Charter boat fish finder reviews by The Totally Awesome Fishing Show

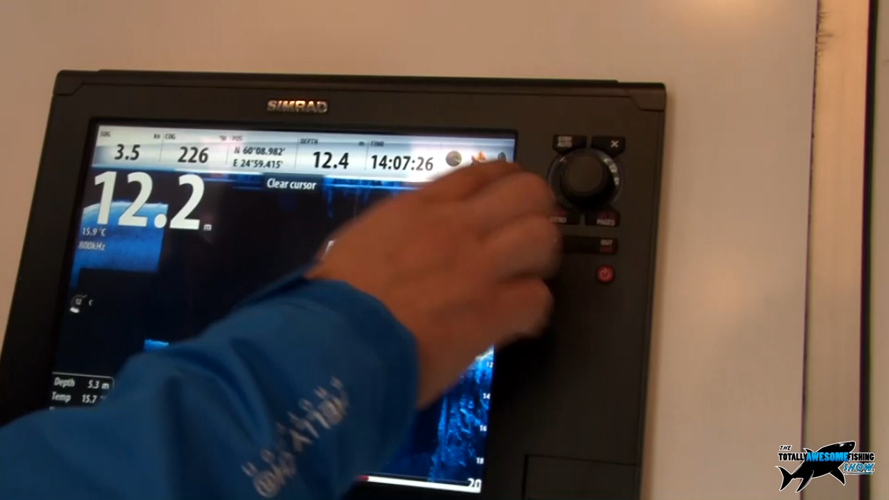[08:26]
if i press this standby auto button this will bring up our autopilot